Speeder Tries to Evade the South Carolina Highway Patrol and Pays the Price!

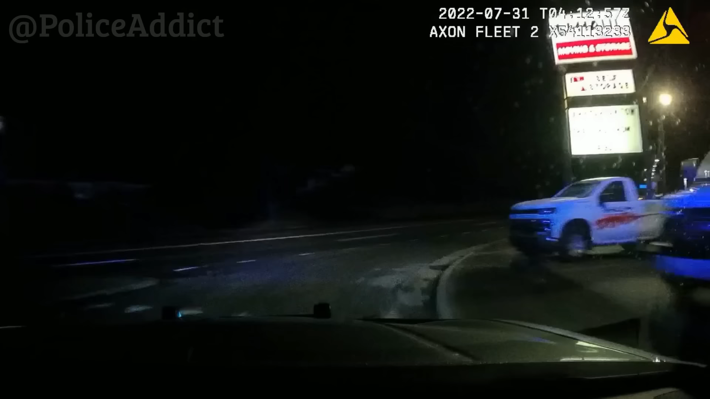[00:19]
I'll see 129, get it. I'll be 10-0. 10-4, 1033. Which 20? Spartanburg, I got a black on the cord, 10-0. Turning on California Avenue.
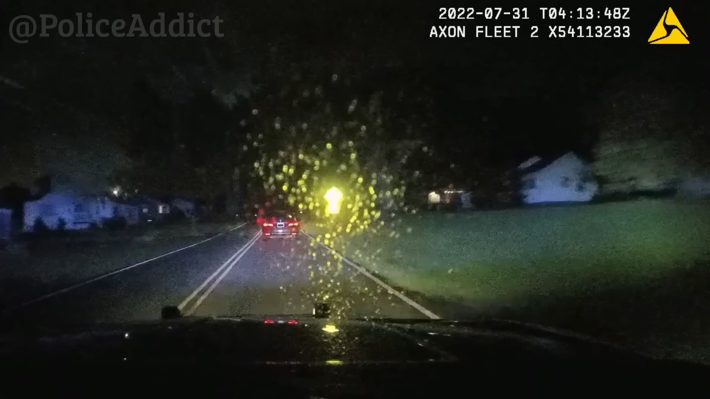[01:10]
What's your traffic like? No traffic on California. Coming to SC9. Taking a left on SC9. Charlie Whiskey, 8021.
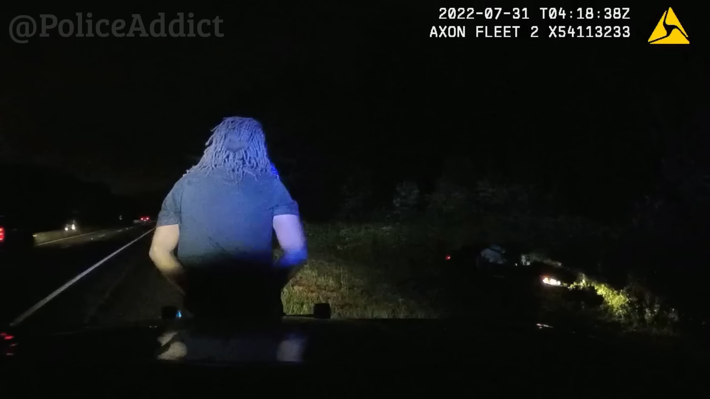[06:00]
One Bravo Mike took off on foot.